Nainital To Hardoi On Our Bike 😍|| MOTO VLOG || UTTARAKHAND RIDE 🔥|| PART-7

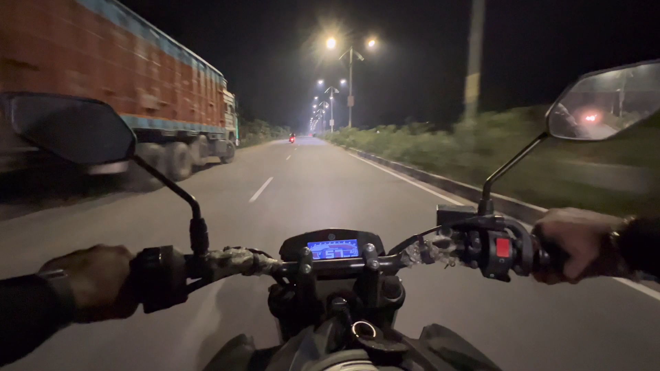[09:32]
प्लैन था कि मतलब की सूर्यास तो होते होते हम लोग समय लोग शजानपूर पहुच जाएंगे और वैसा ही हुआ तो अब शजानपूर से भी 30 किलो मेटर तक आगे निकलाए हैं यह ना शाहबाद पढ़ता है शाहबा
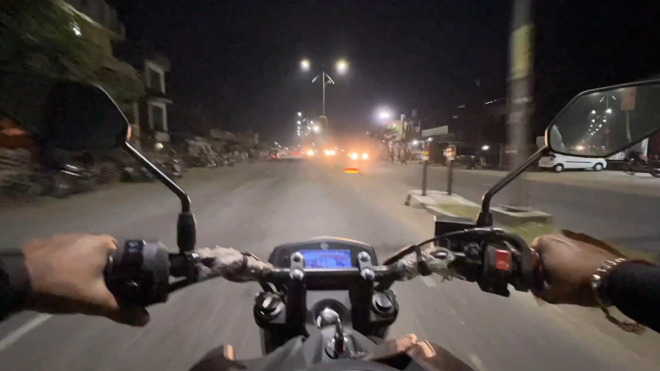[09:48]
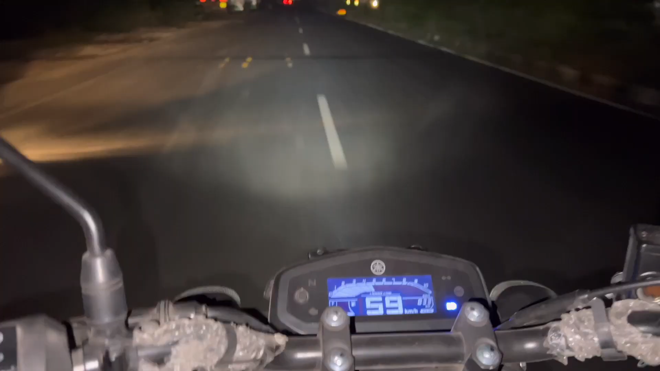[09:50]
को ने तो हम लोग लगा रखा है तब ही हम लोग के आख में नी जा रहे वड़ना तो अब तक भाई साब लोगों की बिलकुल सूच जाती कीडों से बरके है तो यार
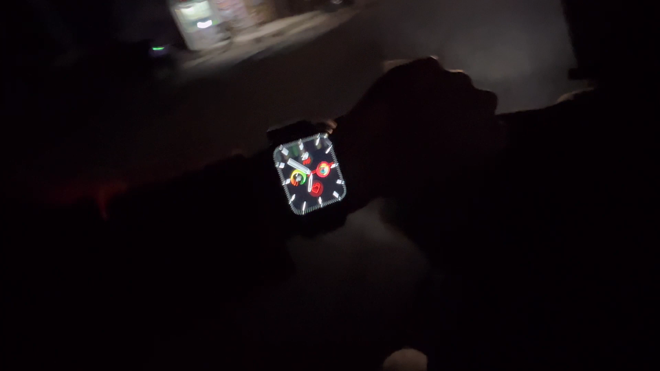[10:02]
फाइनली साथ बजने जा रहा है अब ना हम हर्दोई पहुच चुके हैं बहुत गूमली जन्नत गाइस � अब ना हम अपनी जन्नत में पहुच चुके जहां पर हम चोटे पर से बड़े हुए
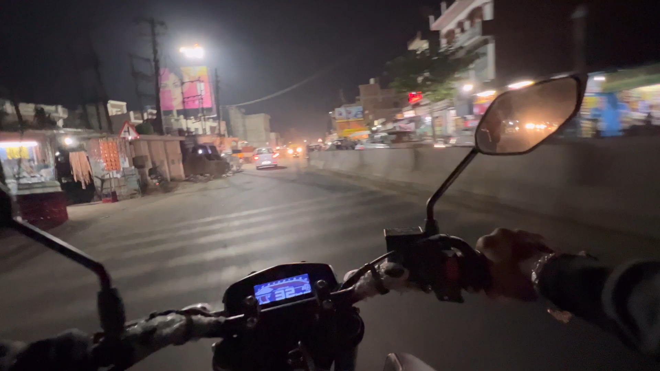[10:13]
हैं अपनी फूरी जिंदगी जहां बितानी है तो अब अपना हर्दोई आ चुका है यार सच में बड़ी खुशी
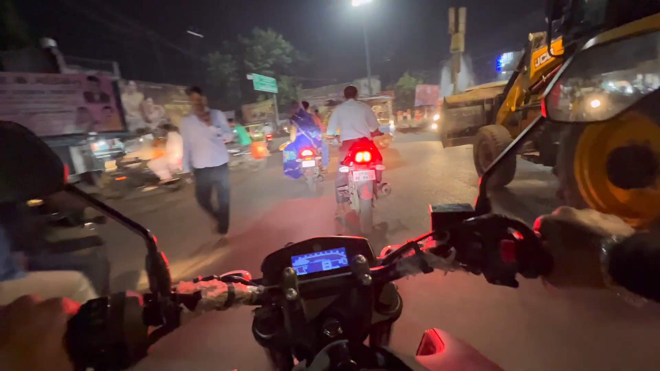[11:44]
को रिकमेंड करें हम लोग यहां पर खड़े के व्लॉग शूट कर रहे थे इतनी देर में गुन-गुन भाया का दो � बार कॉल आ चुका है तो जल्दी से सबसे पहले हम लोग घर चलते हैं यार